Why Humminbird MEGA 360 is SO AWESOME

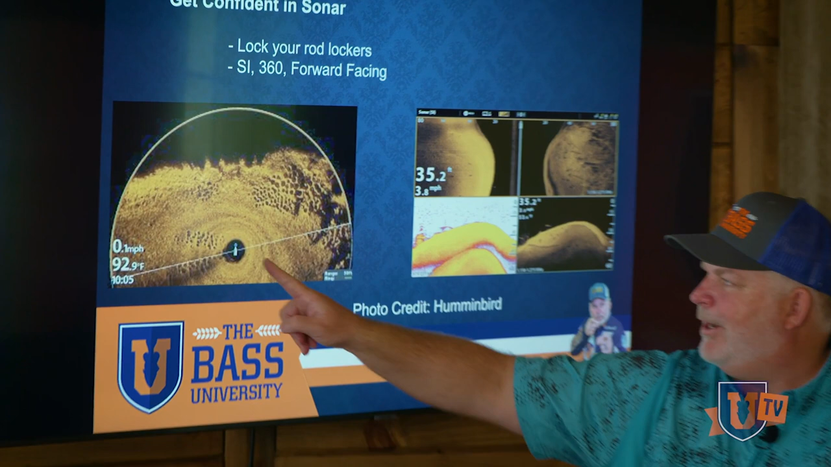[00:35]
On screen: water 92.9°F
you can see these these appear to me look like bluegill beds brim beds they're spawning
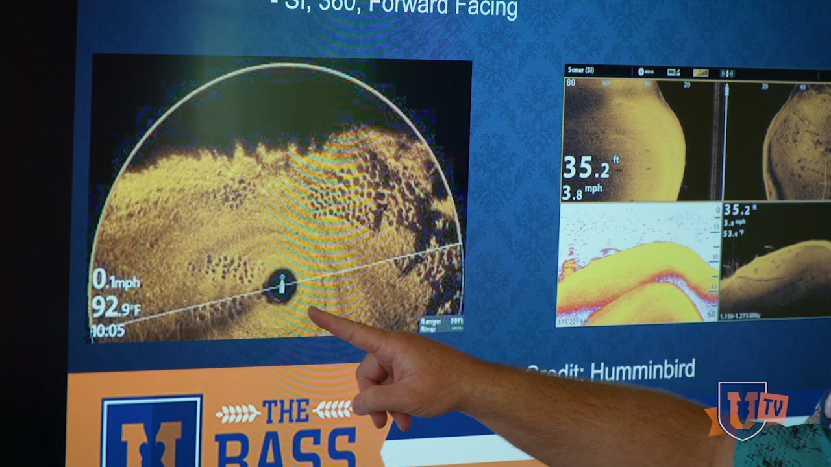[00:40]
On screen: depth 35.2 ft
and um and the 360 can show you all around your boat where all that exists
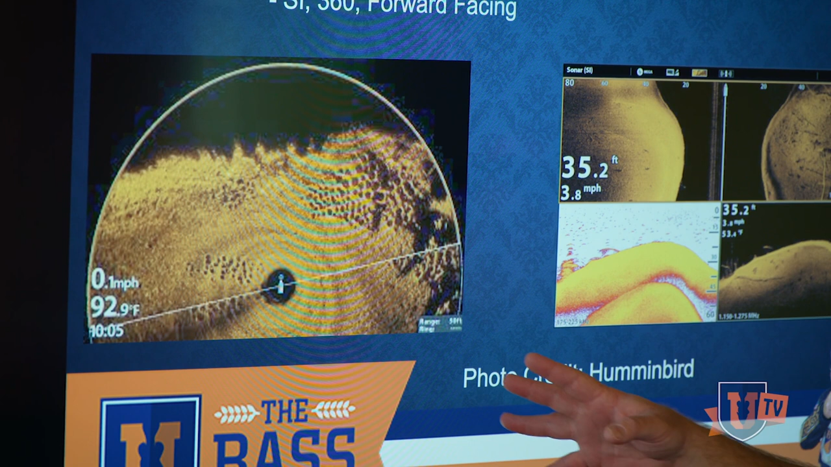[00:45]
well i didn't know how to use it i got it on my boat
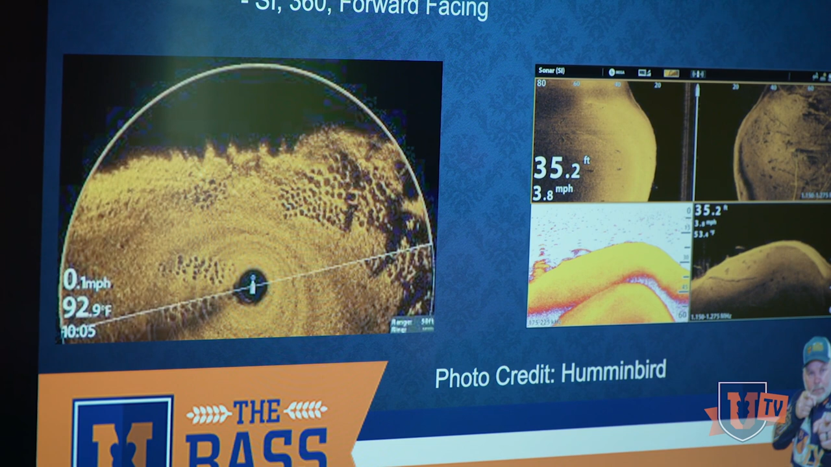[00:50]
a year and a half ago and what i did was i i took time and i recommend you do this go out lock your rod lockers spend time
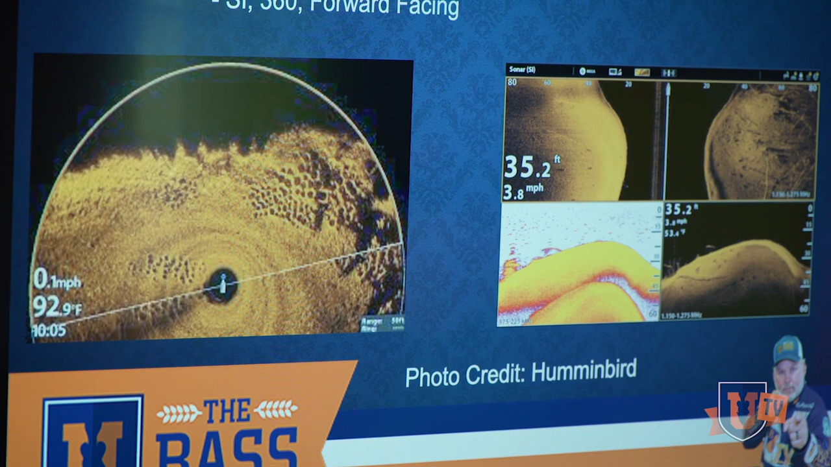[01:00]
looking and working with your units learning how these features work
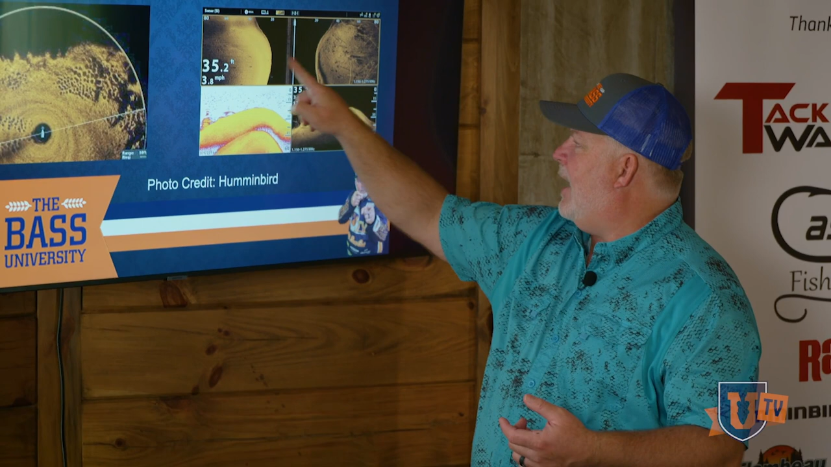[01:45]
imaging units now this to me is the best practice tool ever when you're looking at a new body of water
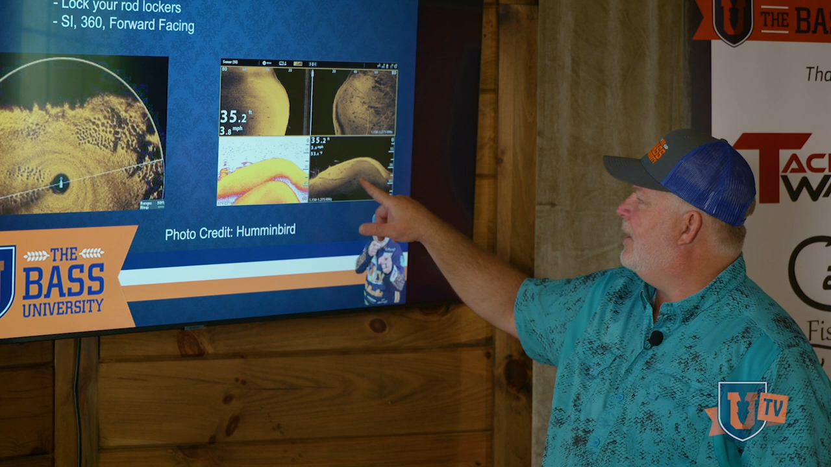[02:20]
on top of this uh flat over there so that is huge 2d sonar is something that i've used since the beginning and here we have down imaging but all this stuff is available to you now but the only way to get to know it is do this because what we we do all of us do the same we finally get a chance to go fishing